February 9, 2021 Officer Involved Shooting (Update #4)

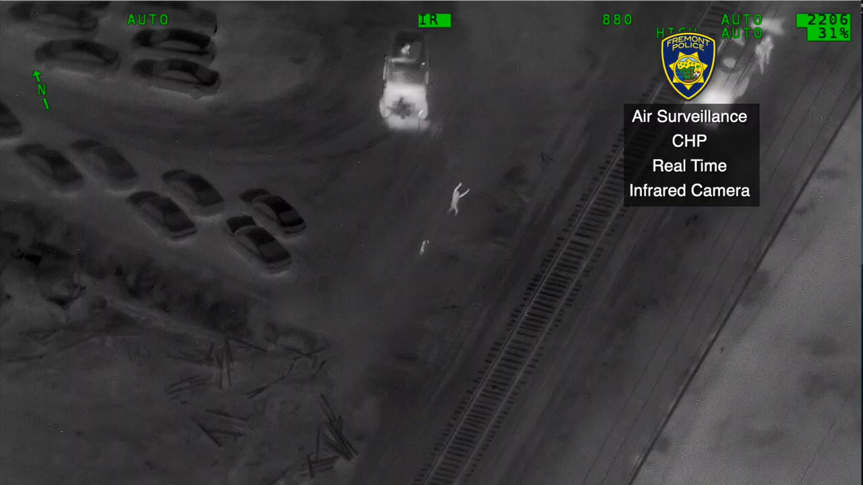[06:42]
Officers surrounded their location and gave numerous commands to surrender.
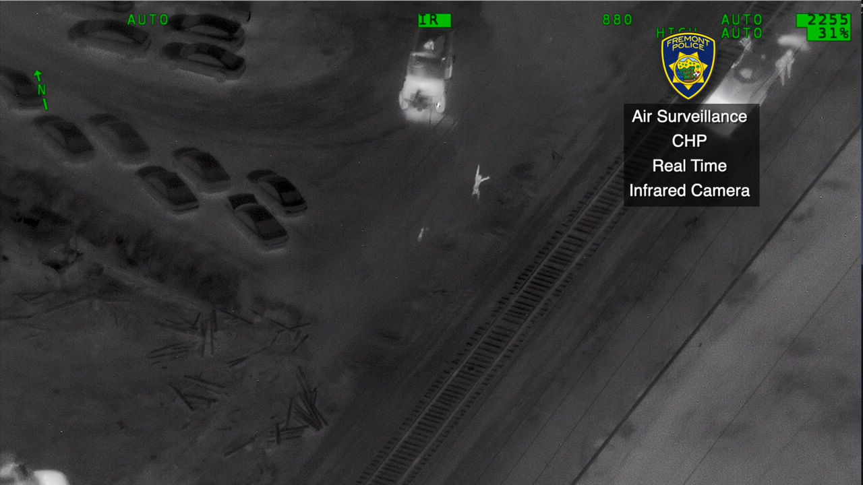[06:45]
One suspect complied while the fourth suspect continued to hide. A Fremont PD apprehension canine was eventually deployed after multiple warnings and engaged the suspect.